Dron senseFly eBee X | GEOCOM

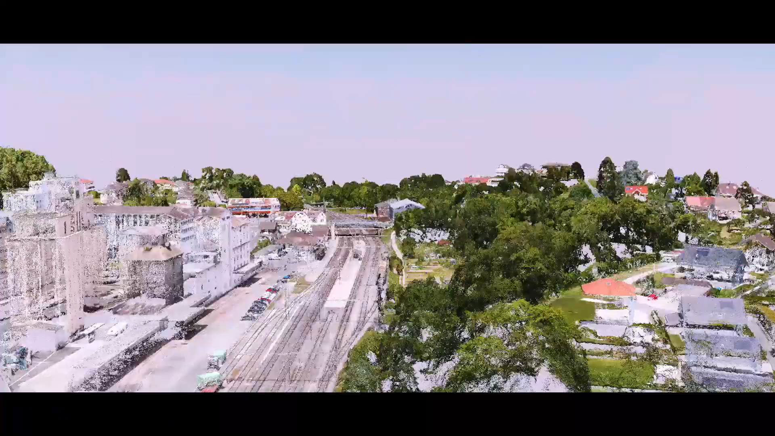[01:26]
reconstructions of vertical environments such as urban centers open pit mines and coastlines the